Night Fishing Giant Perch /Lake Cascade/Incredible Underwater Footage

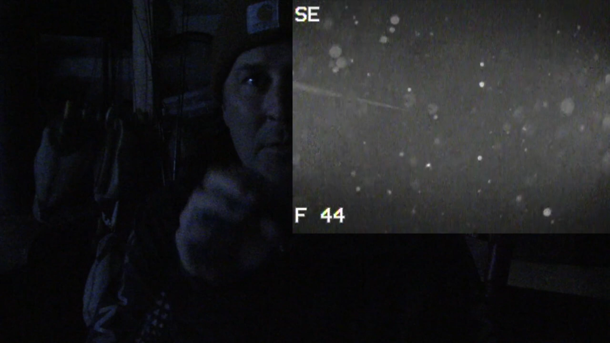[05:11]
all day just so I could see fish better now there's a lot of junk in the water so you pick up a lot of bugs and just a lot of stuff drifting around and so you don't have a lot
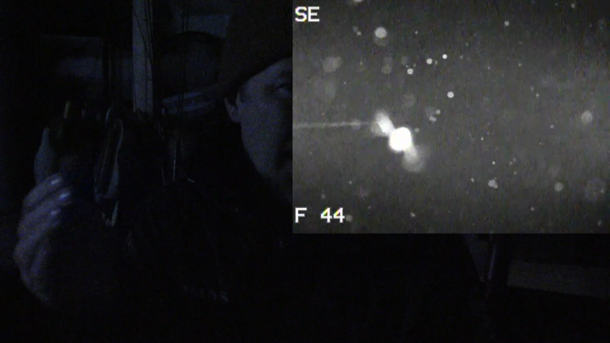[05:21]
of range of vision so thankfully it's perch most on the right on the bottom we get right on top of them
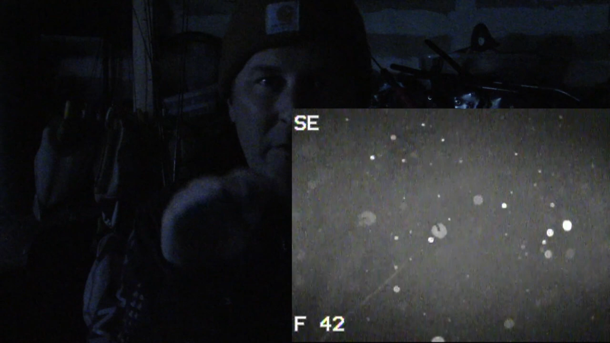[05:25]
turn the infrared on you can see what's swimming through right in the bottom you can see I'm instead of a bucket right now coordinates inside the buckets obviously really dark I'm gonna put on infrared